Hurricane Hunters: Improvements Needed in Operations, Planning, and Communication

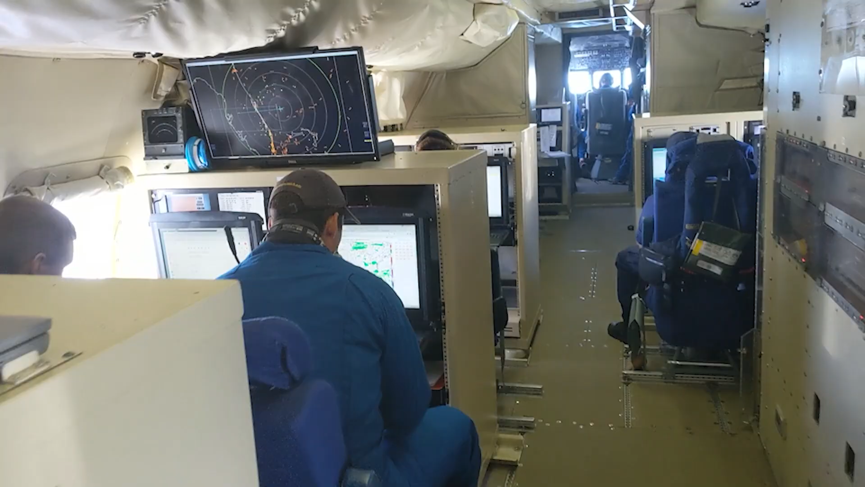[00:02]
Why are we flying planes with humans on them into these storms? Why don't we use drones or satellites?
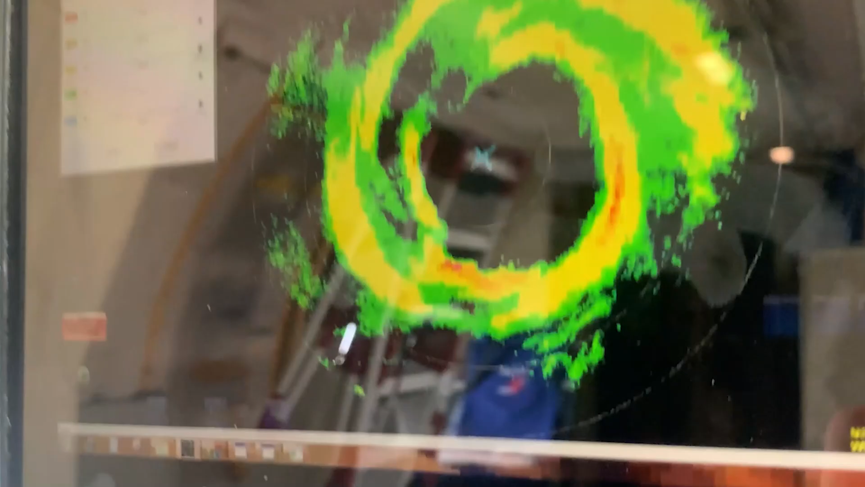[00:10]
Satellites can give you a suggestion of what's going on but Hurricane Hunter planes tell you what's happening.